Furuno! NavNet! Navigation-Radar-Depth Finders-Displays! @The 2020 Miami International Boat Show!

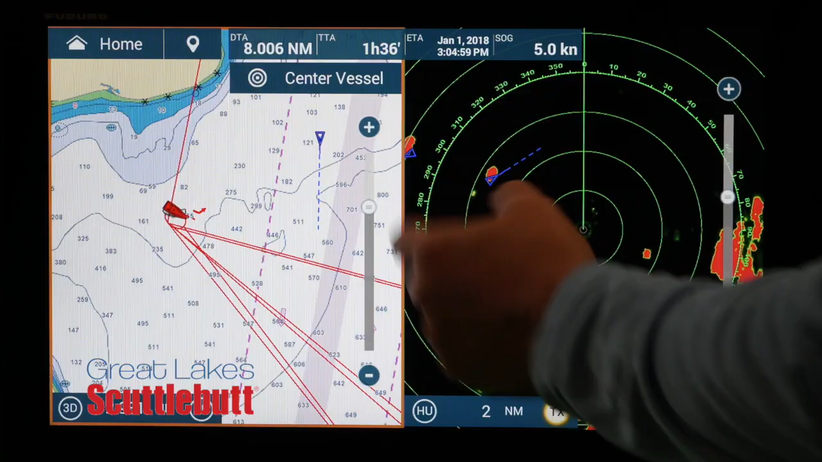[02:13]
You bring it on and you hold down the button, and that page is there forever. Swipe down, touch it, and you've got access.
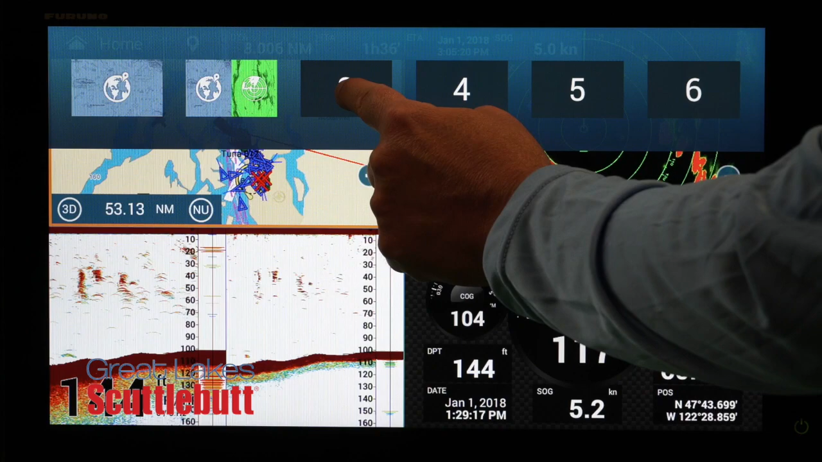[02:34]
On screen: depth 144 ft
That's a remarkable technology. I haven't heard of that before.
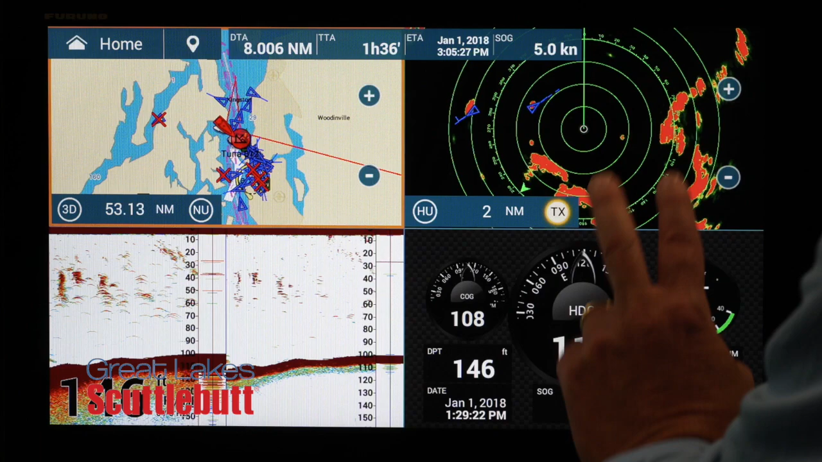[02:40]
No, well, we put the state-of-the-art quad core processors in these units and updated the memory.
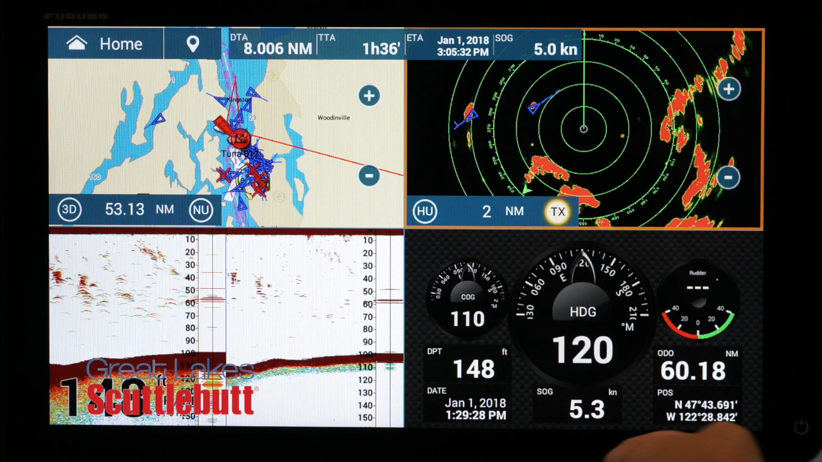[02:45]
So everything is lightning fast. And those quad capabilities, because those are processing four pictures simultaneously and all that data,
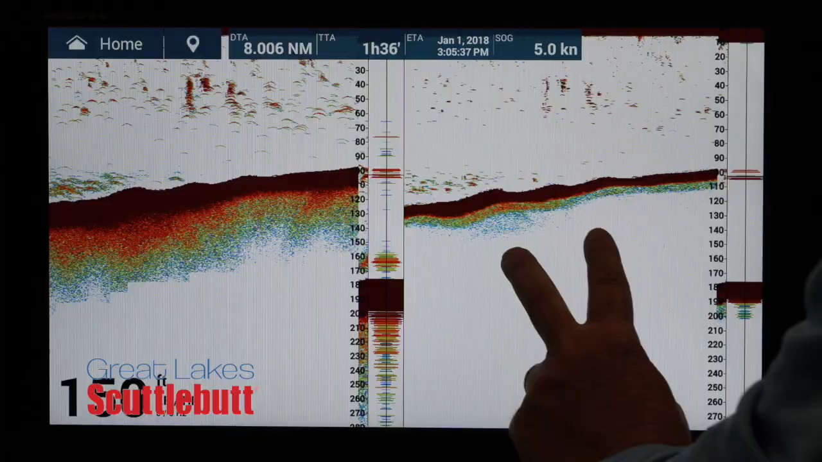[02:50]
On screen: speed 5.0 kn
but these things handle it and they handle it really well. And you said outside of that, you had some other technologies that you were introducing?
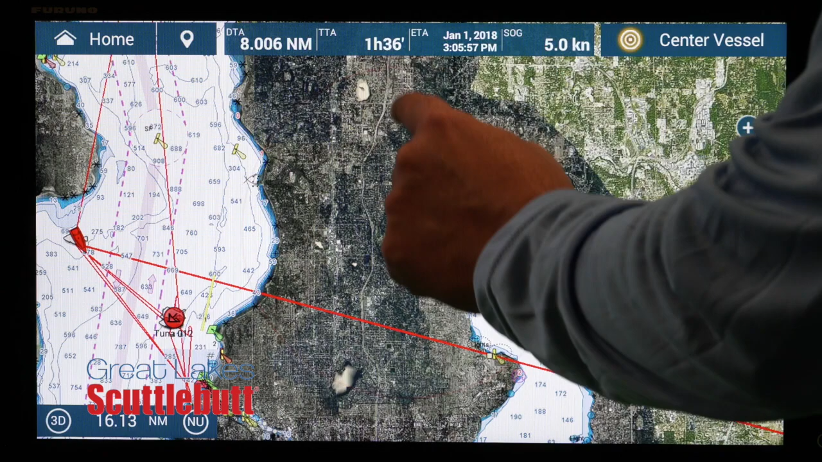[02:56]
Yeah. So solid state radar is becoming really quite popular.
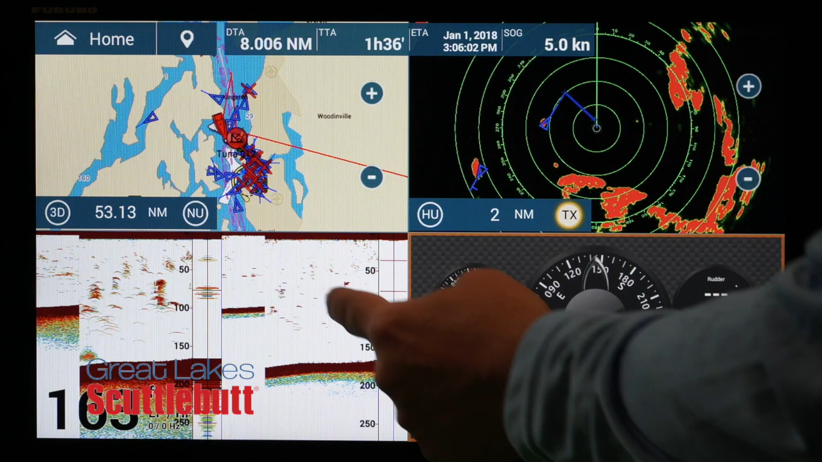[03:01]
On screen: speed 5.0 kn
So we're introducing some very high-powered solid state radars, 100 watt and 200 watt. I believe the 200 watt is an industry-leading power output.
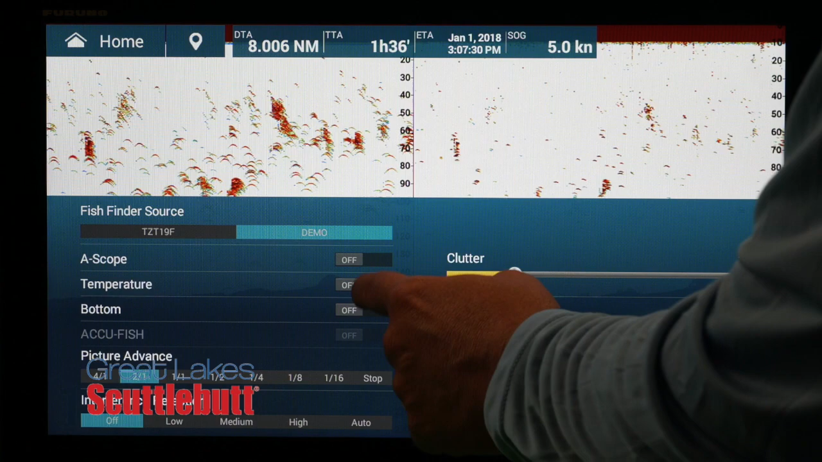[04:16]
All one kilowatt power chirp sounders built in here. But we've even upped the game.
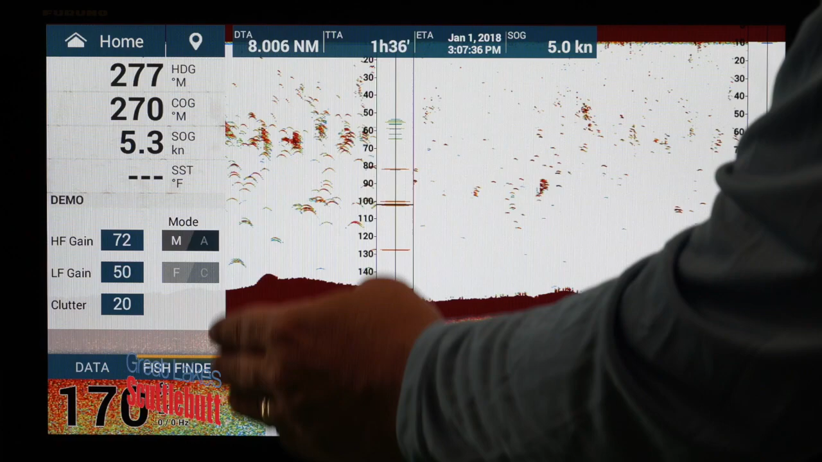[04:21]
We're saying to go on a power trip with Furuno because we're all about power this year, right? So on the fish finder side, we've introduced a new power amplifier for the chirp sounder that ups the power from one kilowatt to two or three kilowatts.
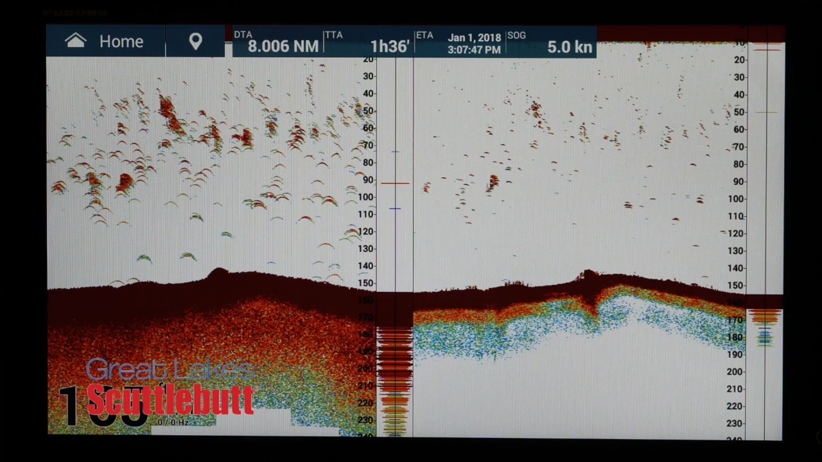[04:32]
On screen: speed 5.0 kn
And that's called deep impact for obvious reasons. Because you can really for the guys that are serious doing deep drop fishing, they can see super deep with this deep impact box.